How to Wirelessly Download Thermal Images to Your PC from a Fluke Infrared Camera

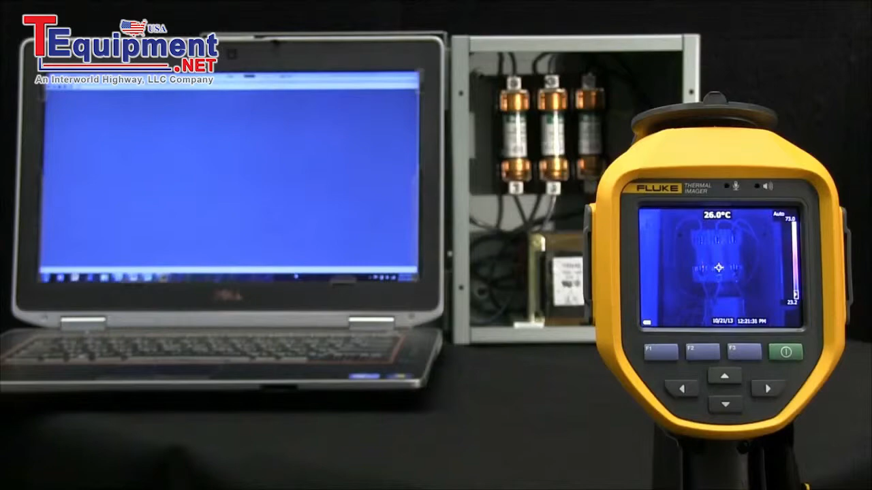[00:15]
On screen: spot 26.0°C
300, or 200 series thermal image camera, we need to go ahead and enable Wi-Fi on our camera first. Let's go ahead and hit the touch screen, go into settings, into wireless, and then let's turn on the Wi-Fi hotspot. Once we've established this, you'll see an icon in the upper left hand corner that says Wi-Fi. As we move to our PC, we want to make sure that we pull in that camera. In here, I've called this camera by a certain name called the flute camera.
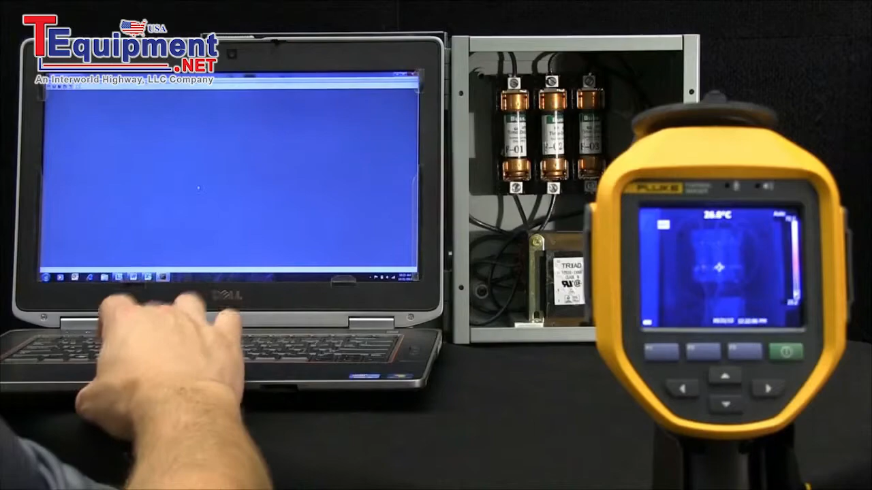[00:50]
I'll go ahead and double click, enabling that communication link between the camera and the PC, and then you'll see an icon pop up in this upper left hand portion of the screen that tells us that we've made communication, and now we can go ahead and work within this.
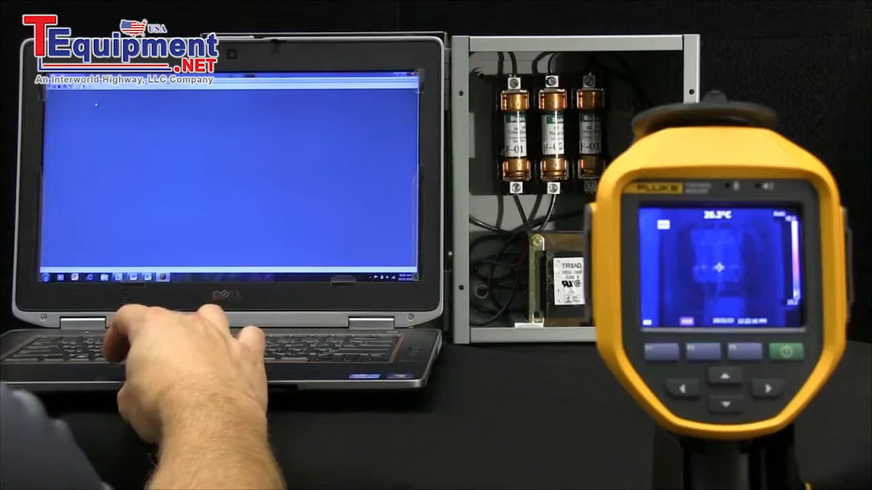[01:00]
So here, if I wanted to download all my new images, I would select the location to do that, and simply transfer those images wirelessly, and thus giving us information here about when we did this, using a time and date stamp.